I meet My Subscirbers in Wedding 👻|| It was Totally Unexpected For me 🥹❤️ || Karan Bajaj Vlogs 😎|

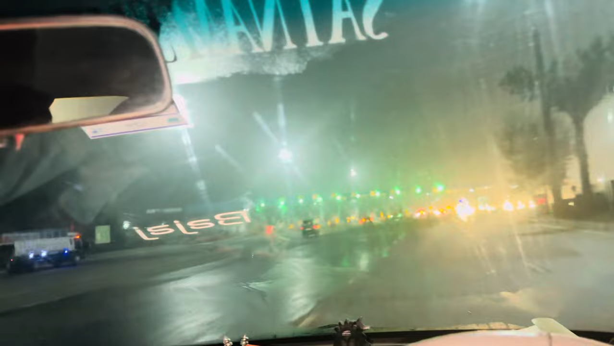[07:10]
ये हमारे पानीपत का टोल आ गया है, सब्सक्राइबर मिले थे मुझे ना, वो सब्सक्राइबर दिखने अब शुरू में हमारे, और क्या। आप देखो गाइस हम गाड़ी देखो कैसे निकलेंगे, तो रिस्क लेने नहीं दिया भैया, खुल जा सिम सिम।